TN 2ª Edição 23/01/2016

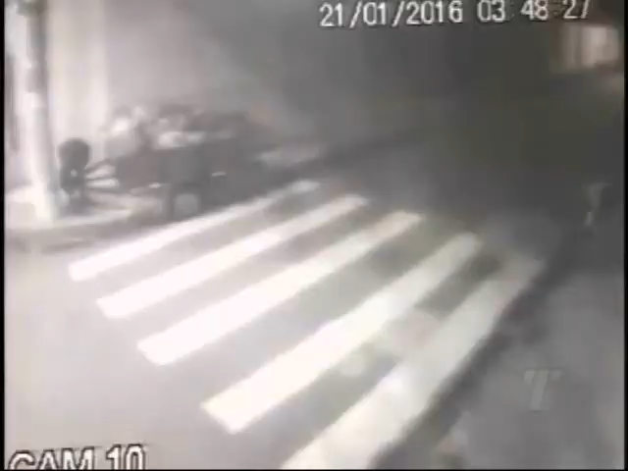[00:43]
O flagrante de mais um furto. Além dos carros, agora os reboques estão na mira dos bandidos.
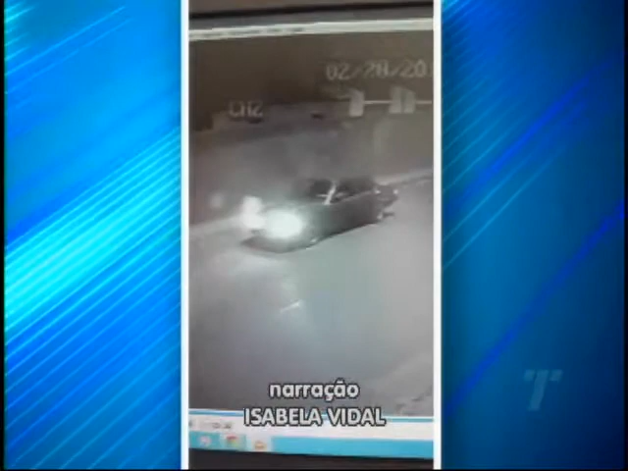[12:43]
o motorista avista o equipamento e dá ré. Um homem desce do carro e corre para engatar o reboque no veículo dele.